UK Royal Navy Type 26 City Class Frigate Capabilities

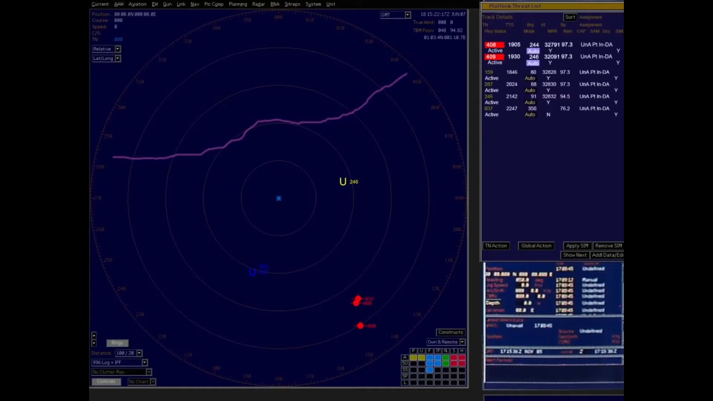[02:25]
So, the workload on the operator is so much easier because you can access everything you need very, very quickly.